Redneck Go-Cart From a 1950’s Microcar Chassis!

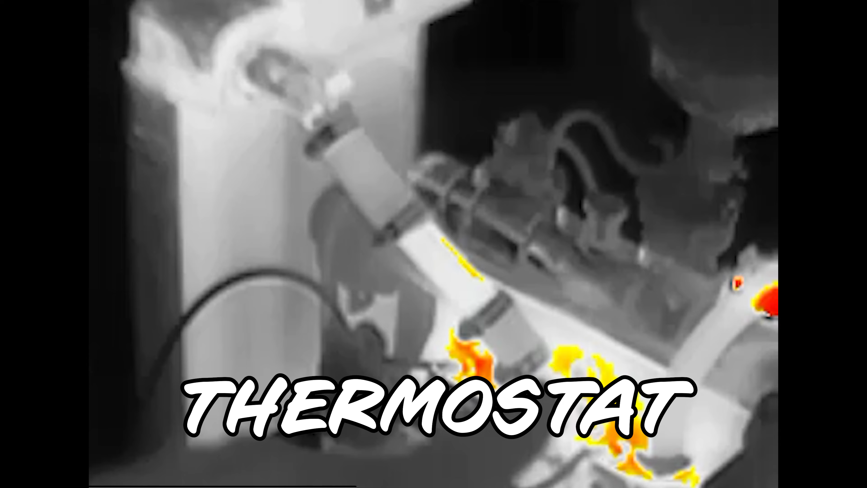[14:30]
well i got the old fleer and the thermostat open so we've got that hose turning white up to the radiator
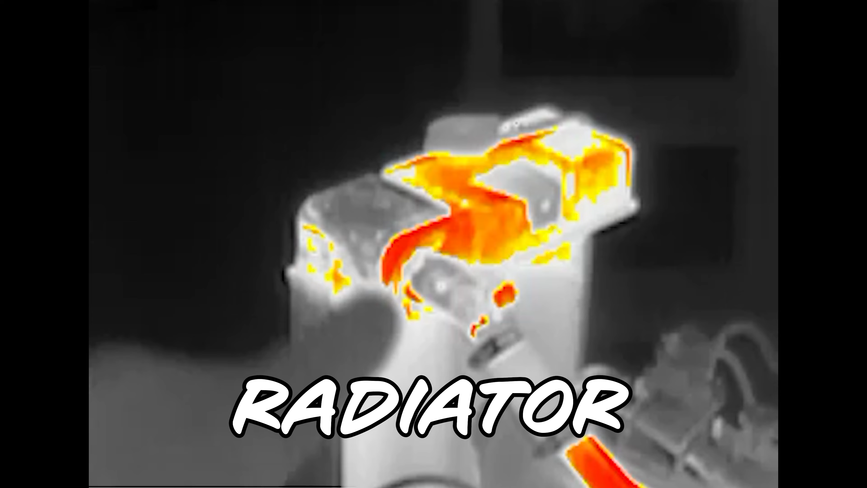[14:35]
so that all looks good there's our coil there it's warm but it's not super hot